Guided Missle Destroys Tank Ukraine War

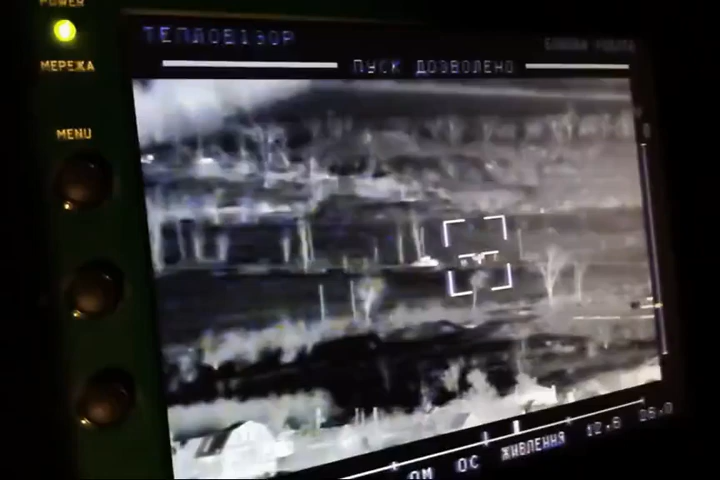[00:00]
не прошли мимо. Снимаешь? Так. В огонь.
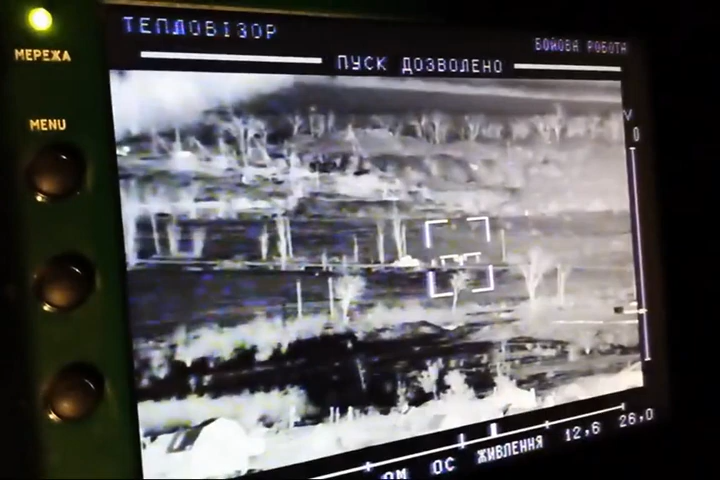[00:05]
Не, стой, стой. А, сука, прошли, блядь. Ну ладно, в огонь.
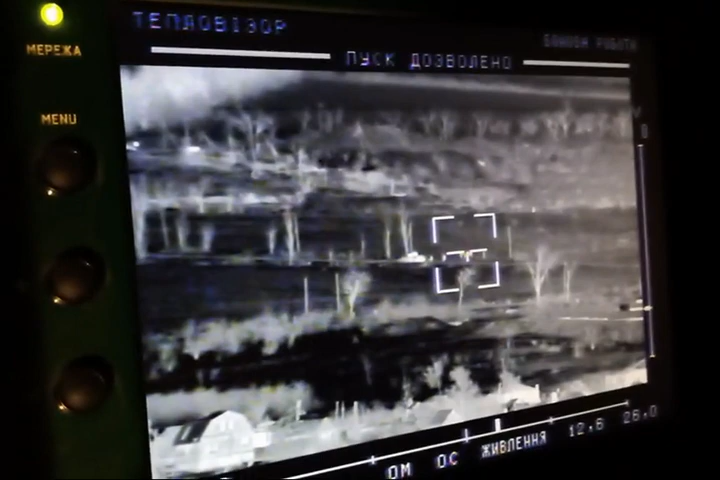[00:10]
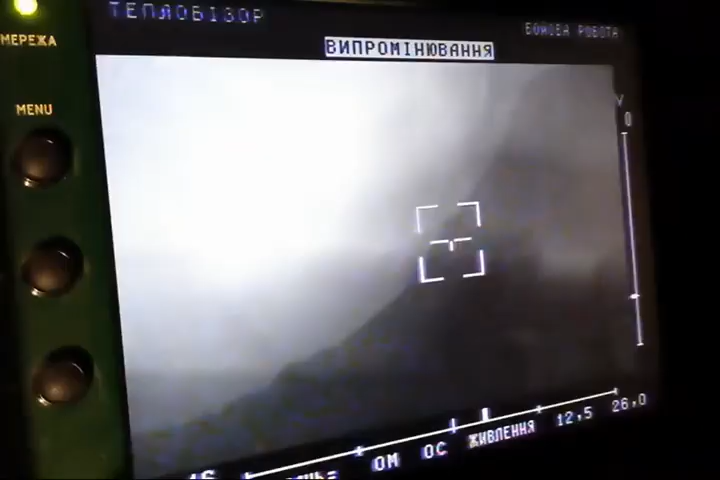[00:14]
Ебать, вона сияє, її видно, хуй не.